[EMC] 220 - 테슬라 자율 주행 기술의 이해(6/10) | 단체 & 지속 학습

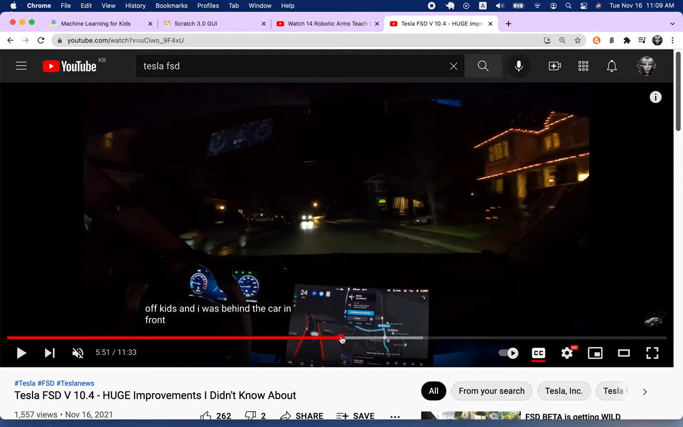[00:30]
앞에 오고 있는 차 노란차 보이시죠 노란차 얘가 스쿨버스에요 스쿨버스가 있을